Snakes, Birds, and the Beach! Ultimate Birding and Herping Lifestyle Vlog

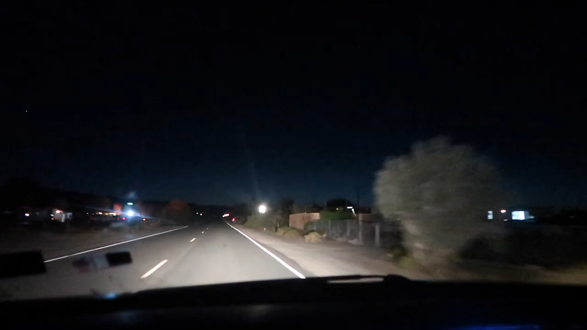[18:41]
so what i'm doing right now herpers call road cruising which is just driving around looking for reptiles in the middle of the road
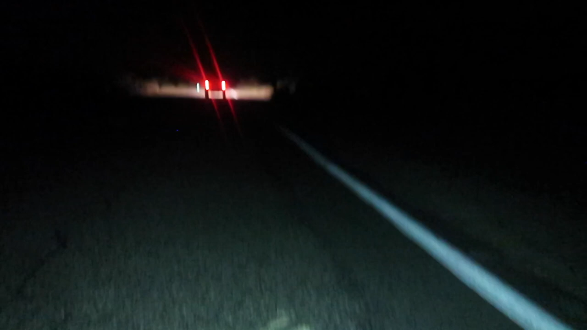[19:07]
up there he's road cruising just like me he just drove past us he had stopped here
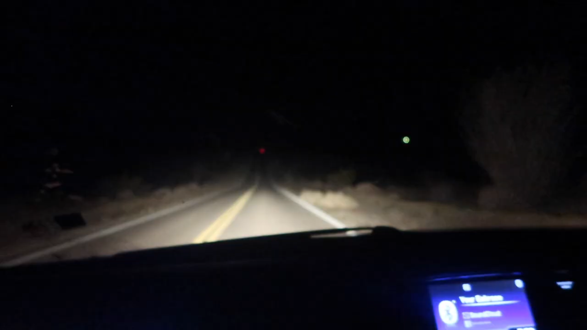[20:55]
before i do so here's another sidewinder
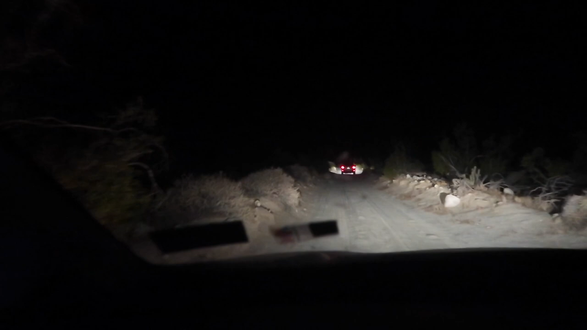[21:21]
stopped we found a sidewinder in the middle of the road there was something else that uh skedaddled before uh we could get a good look at it um but hey not a bad night two sidewinders so far it is kind of early for herping in the anza borrego desert it's not too early but it's on the earlier side the best time of year is may i'm just really happy that
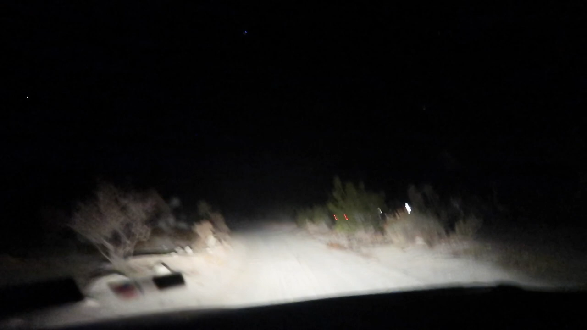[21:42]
uh i've found a couple snakes so far we just cruised upon our third sidewinder this guy's really small this guy's probably like six inches long sidewinder number three for the night